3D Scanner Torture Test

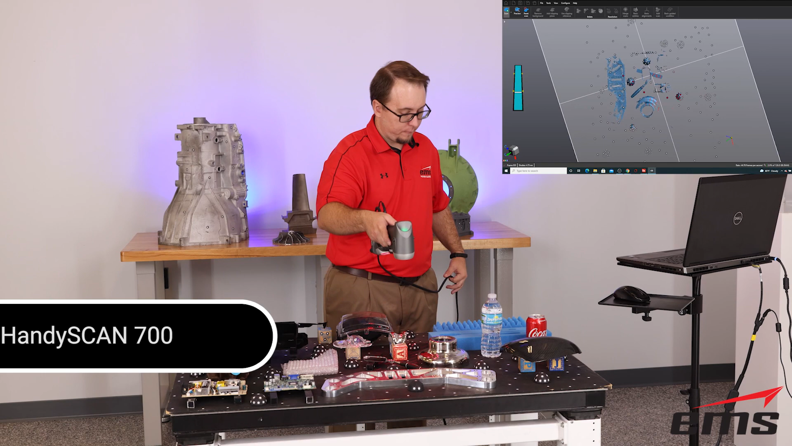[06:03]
First up is the Creaform HandyScan 700.
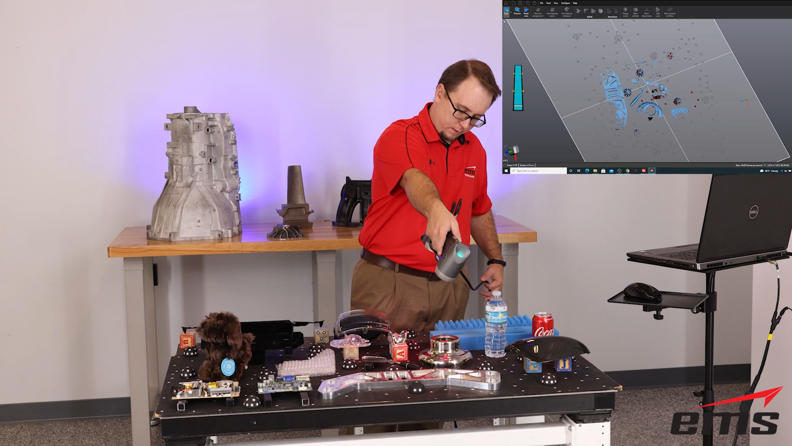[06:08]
Now, if you want detailed information on any of these 3D scanners you see here in our test,
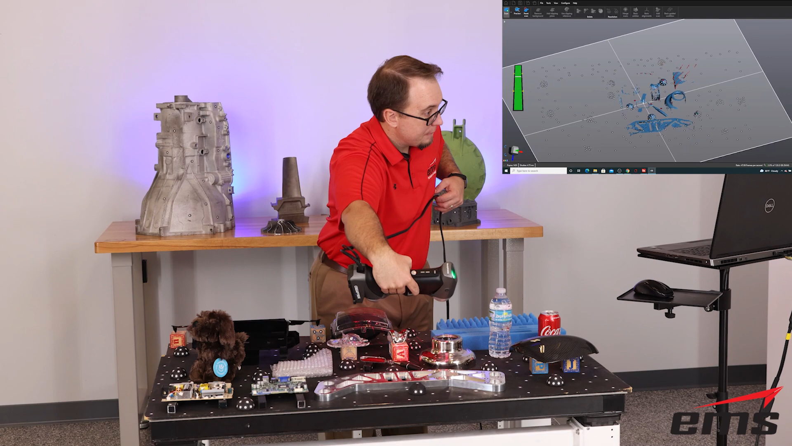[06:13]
we have some very in-depth demonstration videos and we have linked them in the description below.
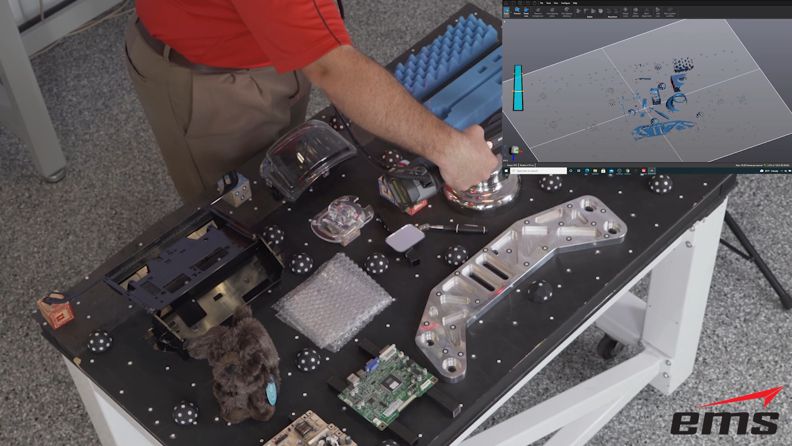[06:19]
Let's also look at our criteria of the test. Point spacing.
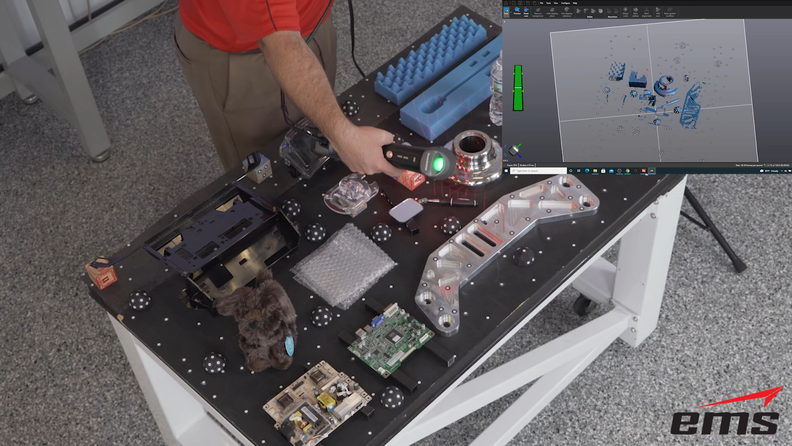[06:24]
We are setting all 3D scanners to 0.5mm point spacing.
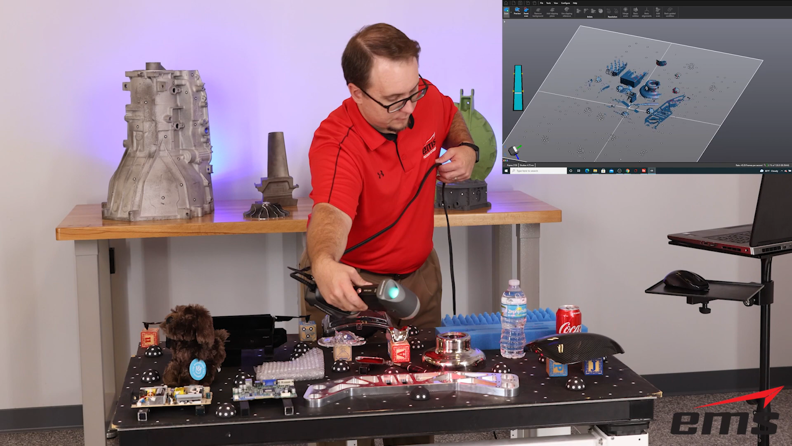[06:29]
This is a pretty common resolution and should be tight enough so that we can see how well each 3D scanner is doing. Keep in mind, resolution is not accuracy.
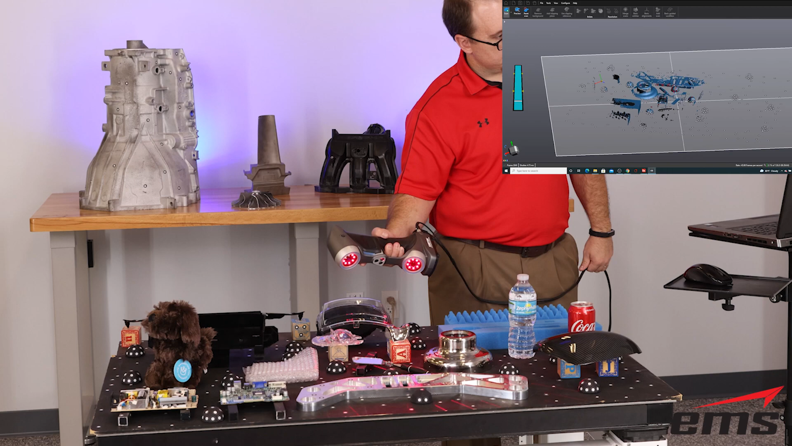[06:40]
Scan time.
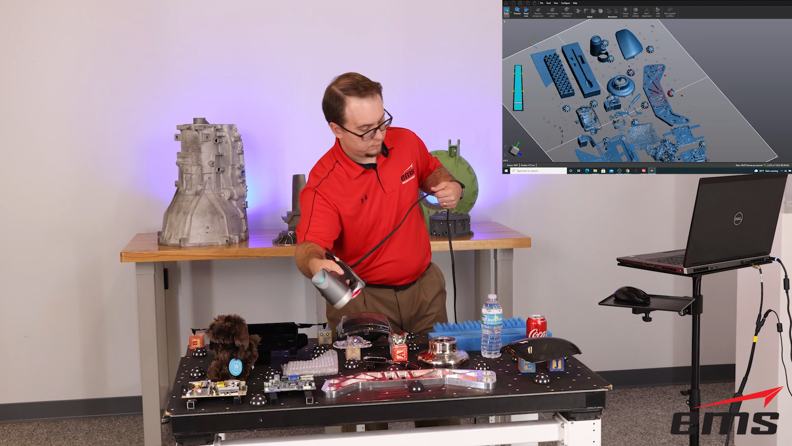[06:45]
We spent a reasonable amount of time scanning each part. With some parts with more scanning time, you could probably get a little more information.
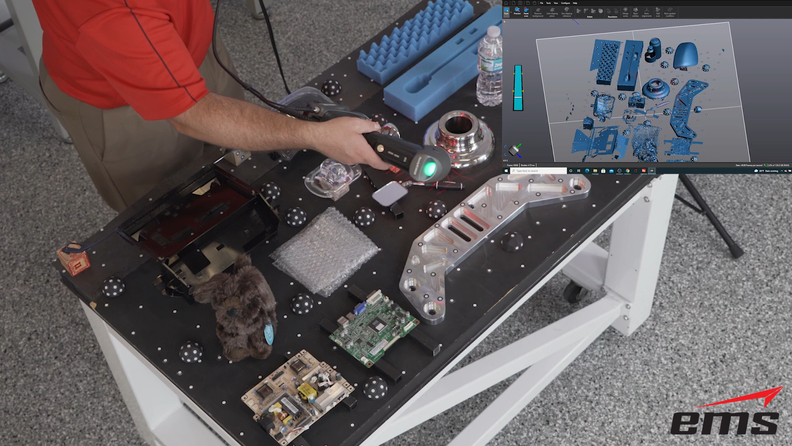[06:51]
But, the point of the test was to see how well they do in general. We will point this out in more detail as we analyze the results for each 3D scanner.
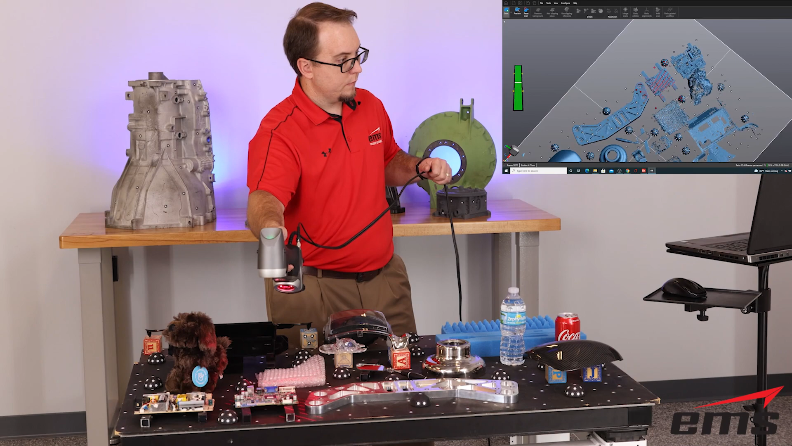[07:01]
So, let's take a look at the results. Overall, the HandyScan 700 did a great job, especially when you consider its price point.
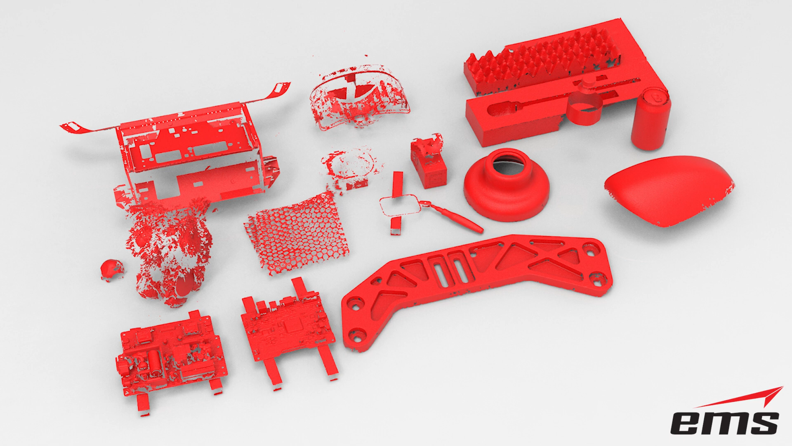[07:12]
It did struggle a little in the round corners on the aluminum machine part and certain small detail areas of the black plastic part.
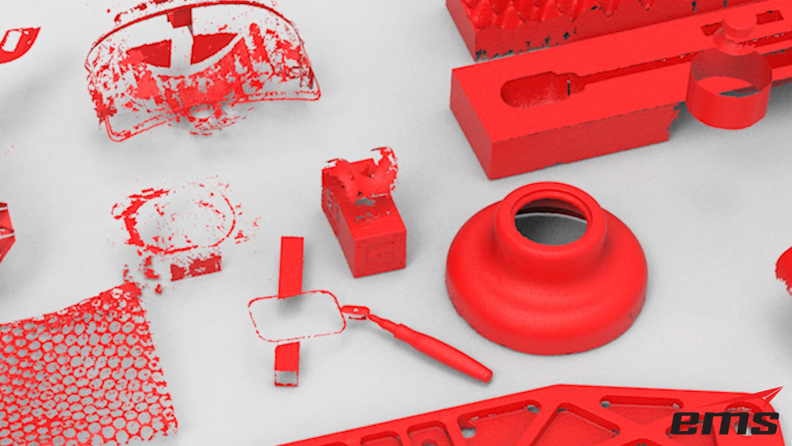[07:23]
Also, the chrome replacement knee was a real challenge with its curved surfaces and shiny material.
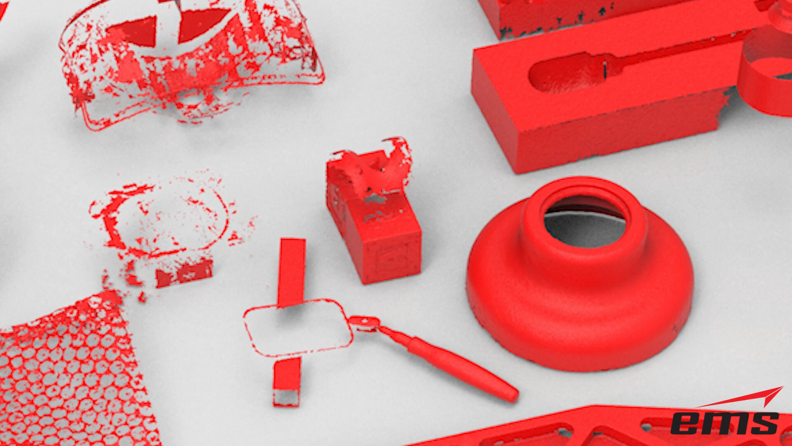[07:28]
The two clear LED lenses were also a real challenge with very little data acquired.
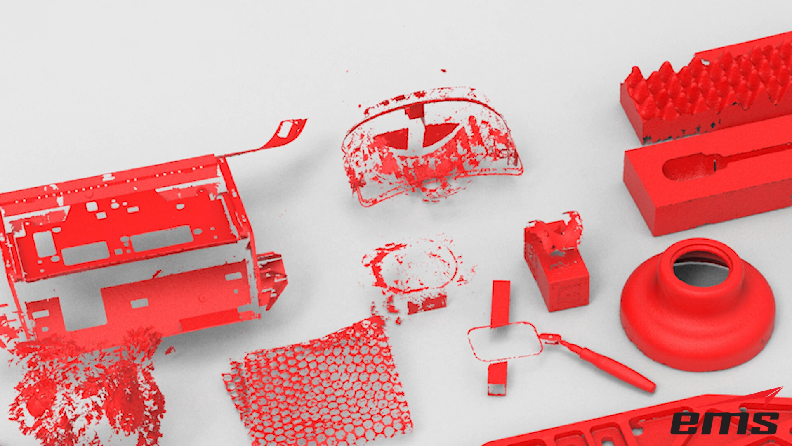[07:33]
The foam, electronics, round chrome part, soda can, and carbon fiber part all 3D scanned well.